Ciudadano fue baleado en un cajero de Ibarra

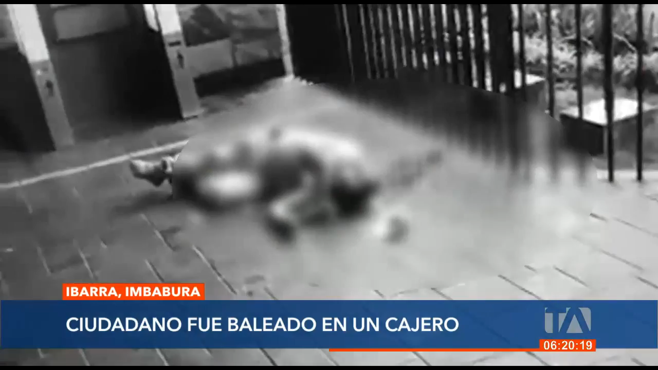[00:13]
Así lo registró una cámara de videovigilancia y luego varias personas captaron a Pedro T., oriundo de San Lorenzo, tendido en el suelo.